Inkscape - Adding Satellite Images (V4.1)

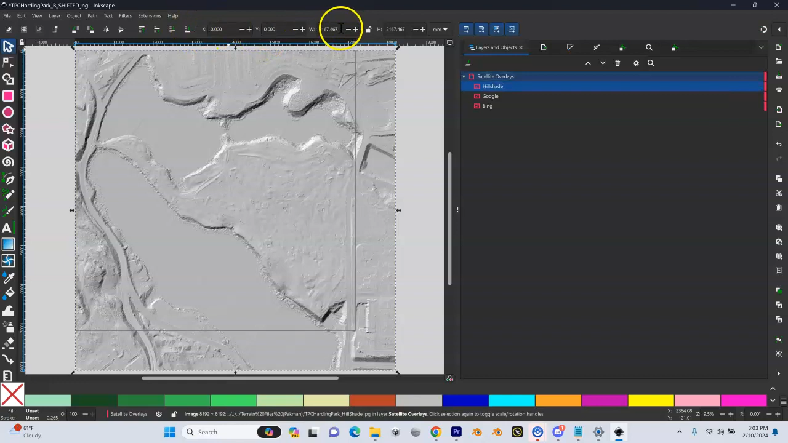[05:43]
Width and height 1900 1900. And make sure I got millimeters here. Enter. That looks pretty good. So now I have my reference images here. And if I come over here to satellite overlays, you'll see I can turn that on and off. So all of them are on all of them off. And then down here, I can turn off my hillshade. So now I'm seeing because my Google's the next one on top, I'm seeing that now I can turn my Google off and I have my Bing.
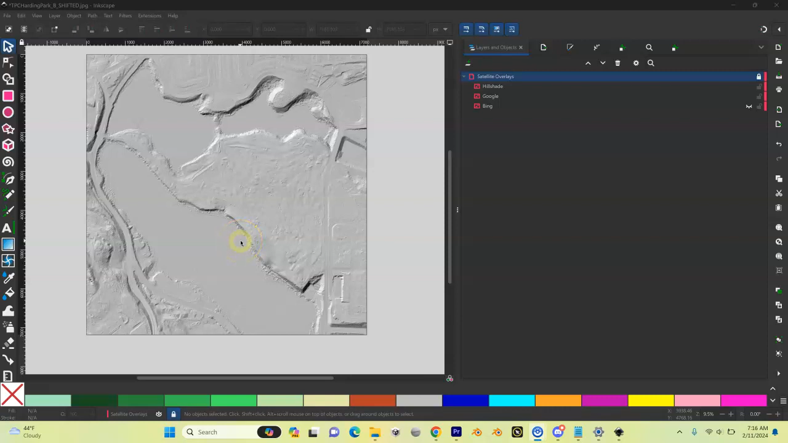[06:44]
This comes in useful because I don't want to accidentally grab and shift these layers around. So that's why I typically leave these locked and I'll create different layers, which we'll cover later on to do the rest of the course. Last thing we need to do is save what we've done. So we're going to save our Inkscape file and we're just going to come up to the right file. Save as.